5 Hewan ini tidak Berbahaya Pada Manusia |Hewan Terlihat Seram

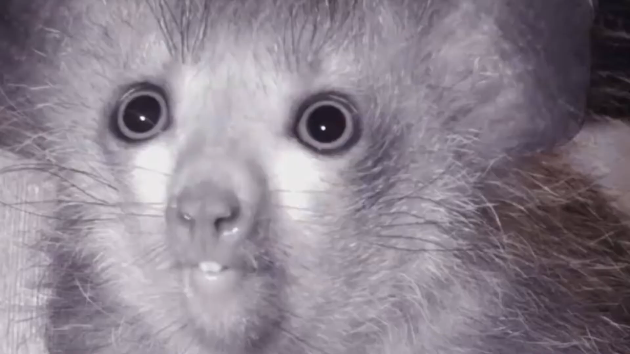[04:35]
Tubuh aye-aye berwarna coklat gelap atau hitam dengan mata yang besar dan telinga yang sangat peka.